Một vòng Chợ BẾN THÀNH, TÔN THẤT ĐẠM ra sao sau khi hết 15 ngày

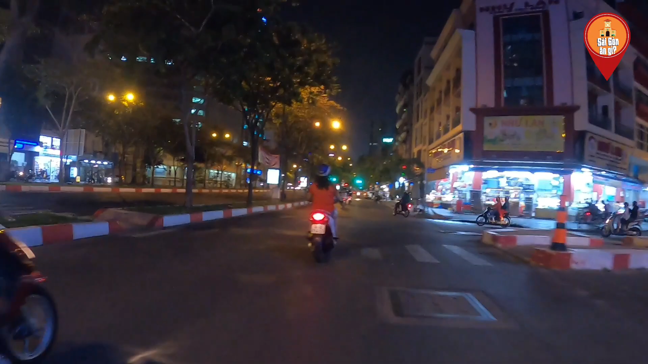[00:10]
Hiện tại thì Kiên đã có mặt ở ngay con đường Hàm Nghi ở quận 1 nhé, ngay trung tâm luôn. Ở đây thì xem mọi người xem là sau 15 ngày giãn cách xã hội thì cuộc sống của bà con trở lại như nào. Thấy là cái khu này thì đã bắt đầu có một số cửa hàng người ta mở bán này, nhưng mà đa số là chỉ có cửa hàng thực phẩm thôi. Thực phẩm. Đây là cái khu này, là cái khu chợ này, đây là chợ đường Tôn Thất Đạn này.
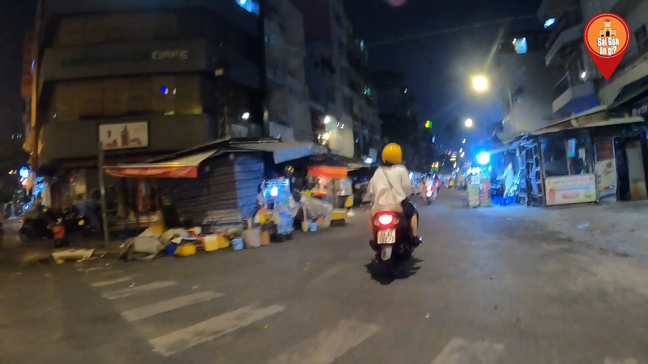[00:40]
Đây cái khu chợ đường Tôn Thất Đạn là buổi tối rồi. Thấy là có một số cửa hàng ẩm thực, thực phẩm, bán thực phẩm người ta mở cửa ở đây.
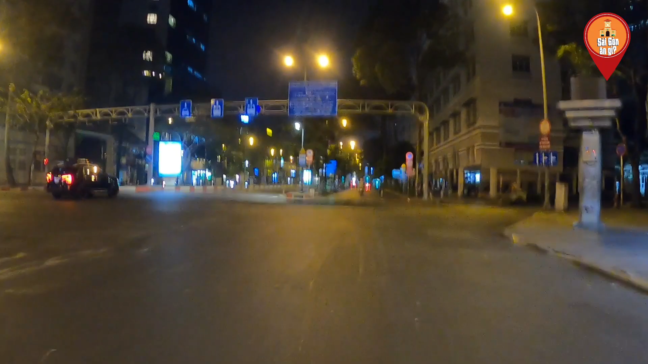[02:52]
Đấy là buổi tối, giờ là khoảng 8 giờ tối, nhưng mà thấy là đường rất là vắng, mọi người cũng ít ra đường. Rồi đèn đỏ là mình dừng lại nhé.
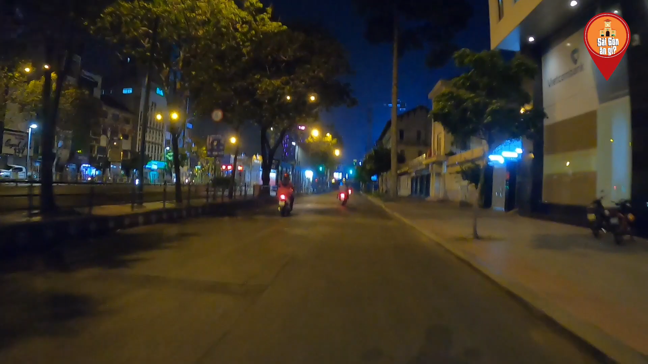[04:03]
Đây là cái khu xe buýt, nhà xe buýt, nhà chờ xe buýt.
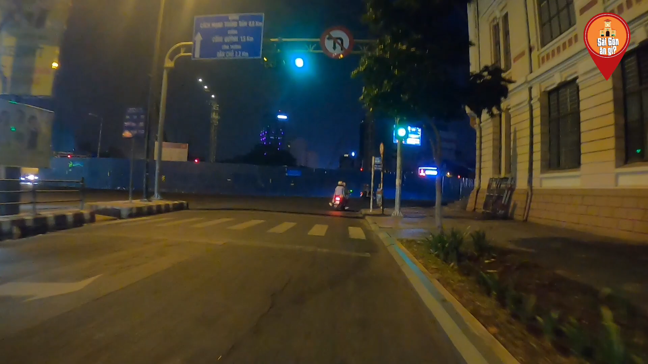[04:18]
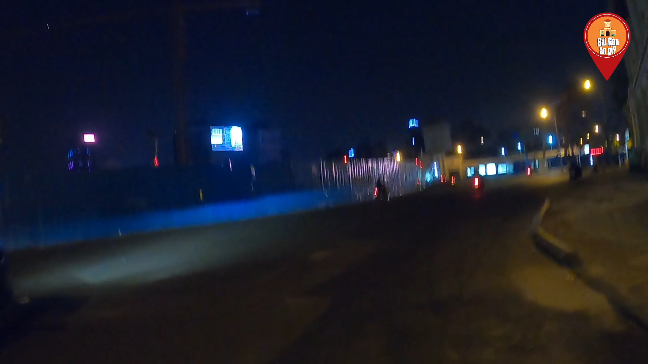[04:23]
Đây đây, trước chợ Bến Thành này quý vị ơi.
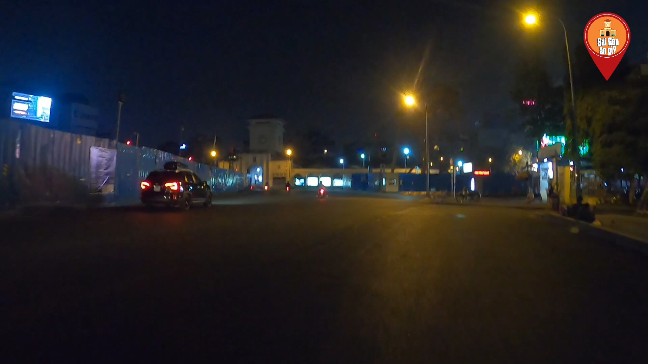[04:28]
Ồ, thấy ở đây còn vắng hơn mấy chỗ kia đâu.
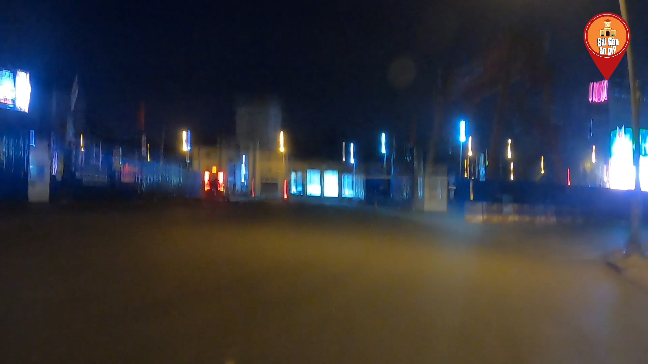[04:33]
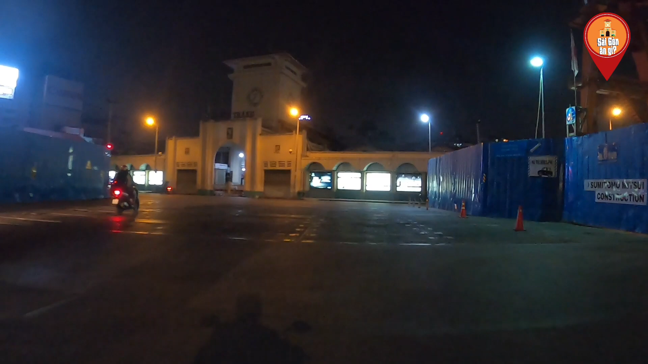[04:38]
Ồ, cái chợ là người ta đã đóng khóa cửa sắt này rồi. Người ta không có...
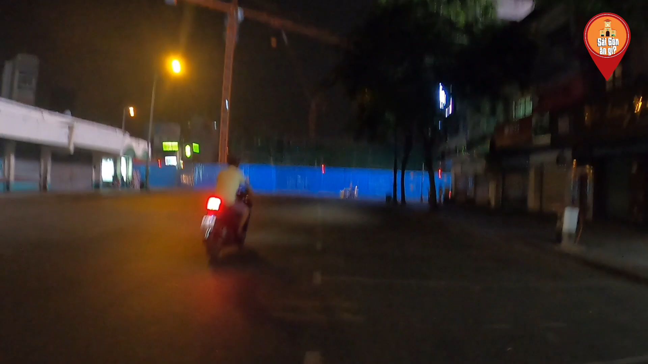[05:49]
Giờ thì gọi là không thấy ai hết.
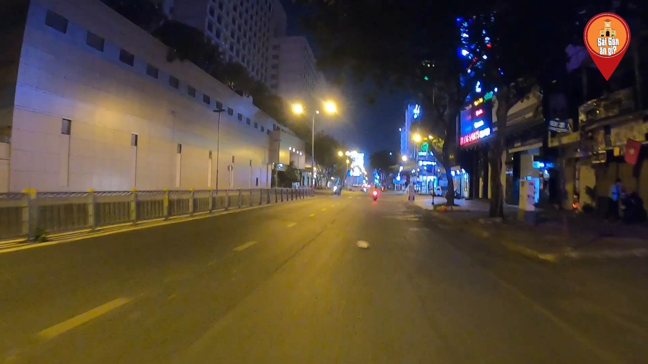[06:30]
Đây là con đường Nguyễn Thái Học, à đường Phạm Hồng Thái chứ quên.
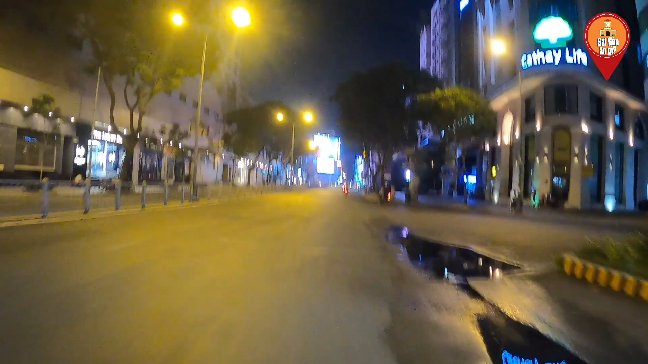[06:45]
Đấy, trung tâm Sài Gòn là im lìm hết rồi.
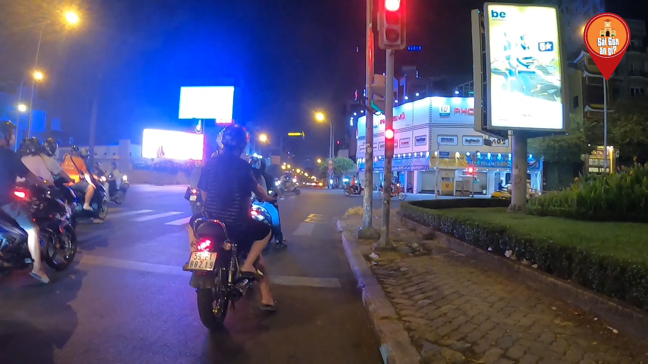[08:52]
Giờ mình đi thẳng cái đường Cách Mạng Tháng 8 này chia sẻ với quý vị cái đường phố.